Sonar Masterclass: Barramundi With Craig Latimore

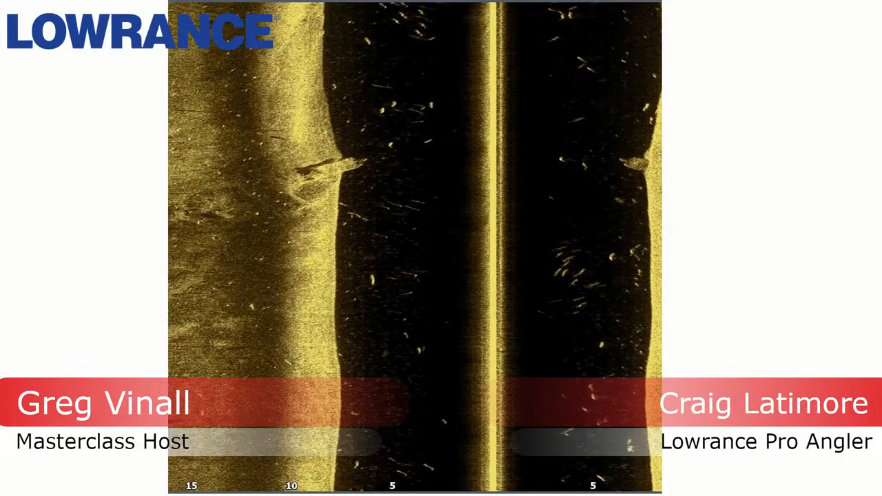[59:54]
And this is, every single one of those is a threadfin salmon from somewhere 80 to a metre long, four point. And there's probably about five kilometres of them up this river. And there's one, if you're on the left-hand side halfway down, I reckon that's a barrow because it's a lot solider mark than the others. But chances of you getting a hookup on that barrow before one of those threadfin grab your lures is,
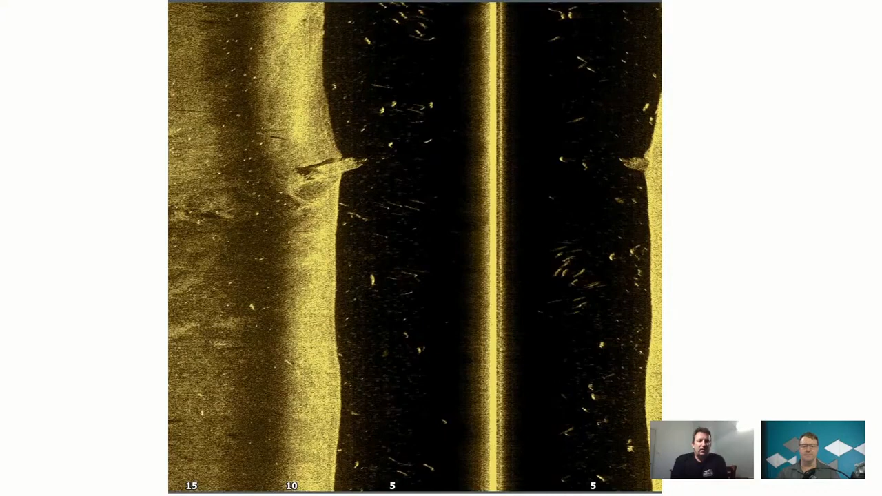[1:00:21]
it's, I know they're a great fish. I know the Queenslanders love them, especially down in Brisbane.
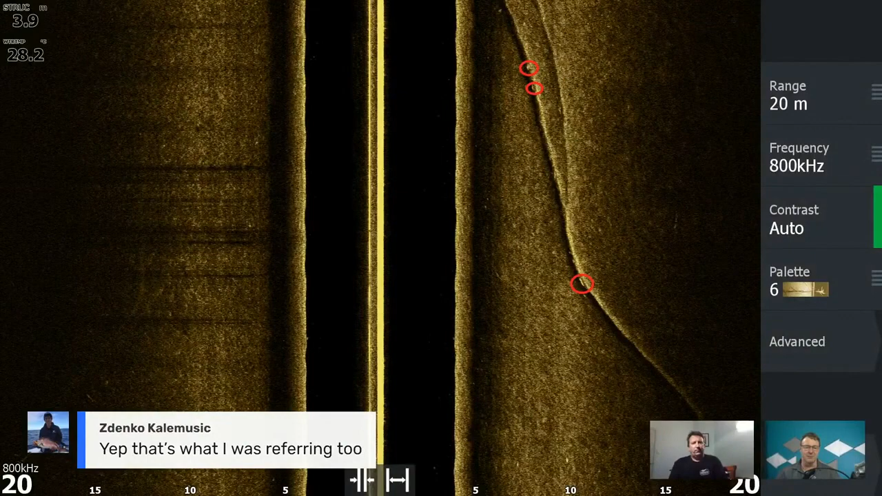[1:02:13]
That's a snake drone and it's in quite deep water. When you're on the flats, you're waiting for the water to come out of the mangroves. Why that is is because the bait and the barra are, because they're only fairly small, they're up there in the mangroves and they're safe up there. Well, I think they're safe up there. They're definitely safer than out on a flat.
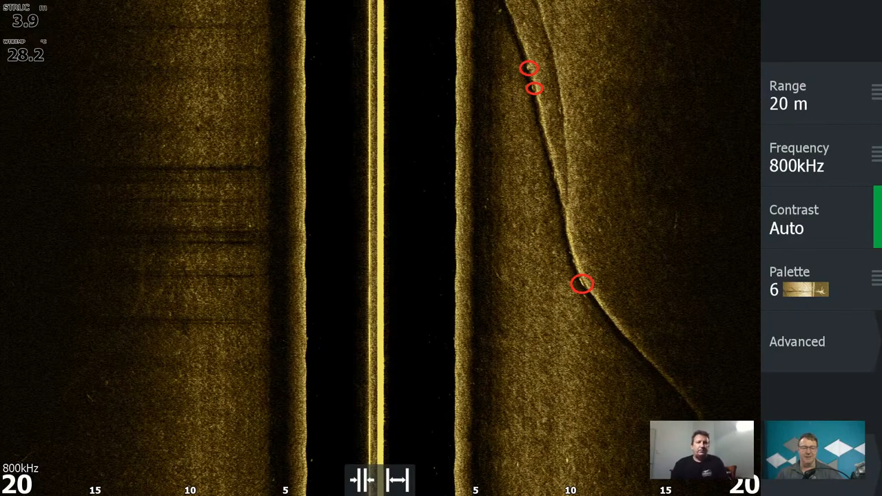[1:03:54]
but it's reasonably featureless apart from that one little, you know, snake drain that runs through. And that's obviously where things are going to accumulate, where bait's going to move and where fish are going to follow the bait. So I love that. It's a great screenshot, that one. Mate, I'm going to just have a bit of a scroll through your screenshots. The questions are slowing down.
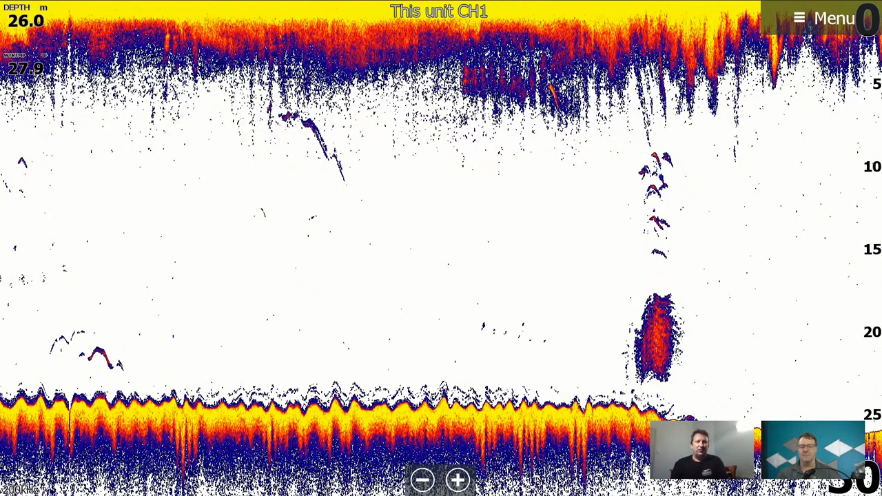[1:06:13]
On screen: depth 26.0 m
I'll just change it to another colour and I'll run it and I'll just turn it back to the one that I like. I don't know. It's just not that photo. If you go to the side scan ones, I think that's what they're talking about, the colour palettes.
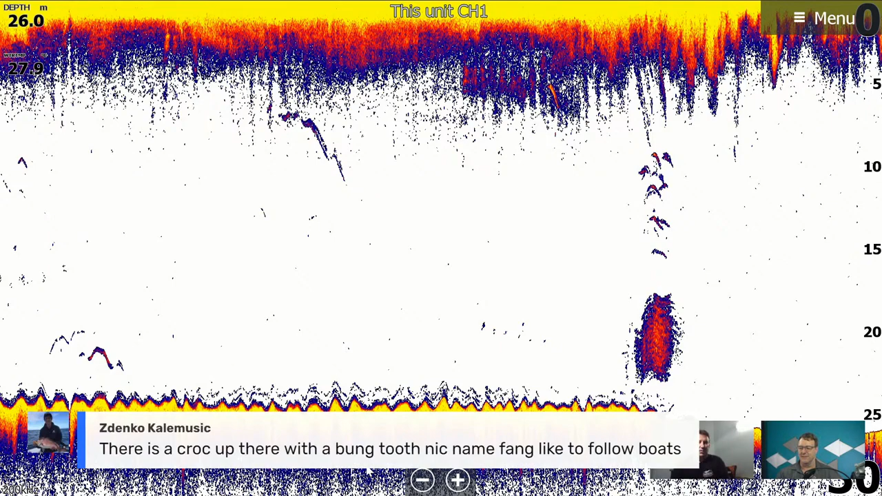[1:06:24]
On screen: depth 26.0 m
It's like, yeah, that's that palette.
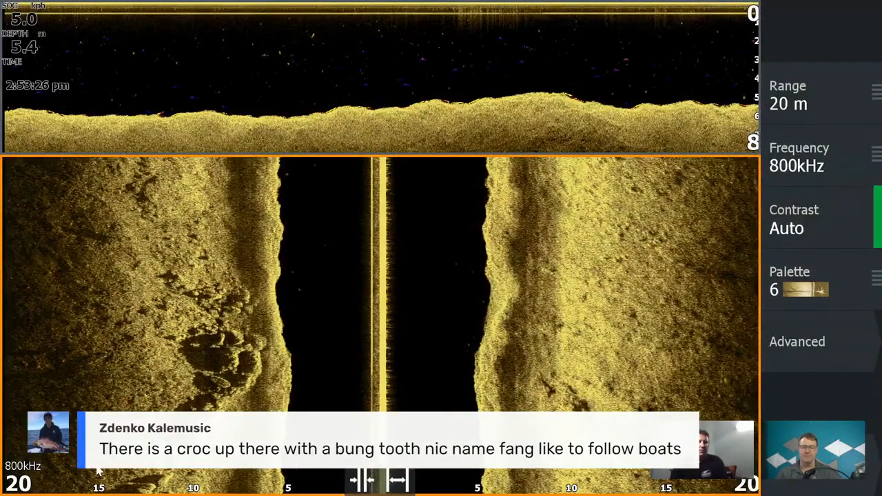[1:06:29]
On screen: depth 5.4 m
Yeah.
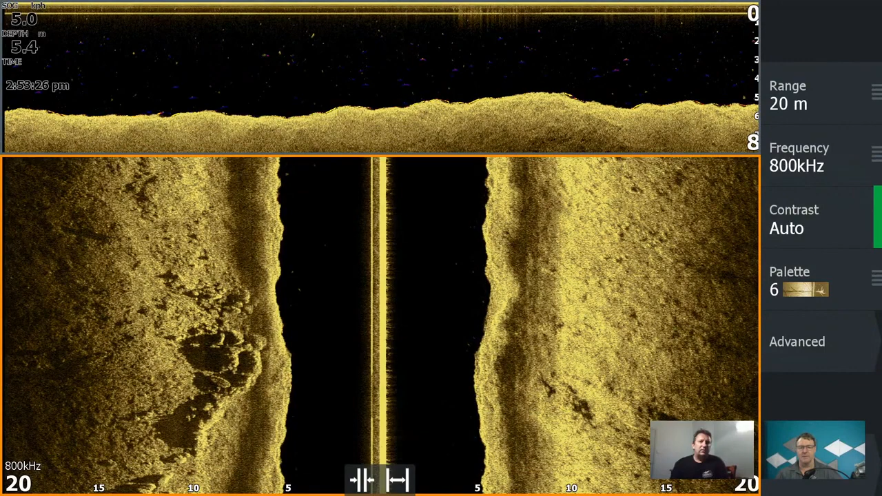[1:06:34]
I mean, my friends use the blue ones and a few other different colours but, yeah, as I said, once or twice a year, I'll change it and we'll change it straight back to that.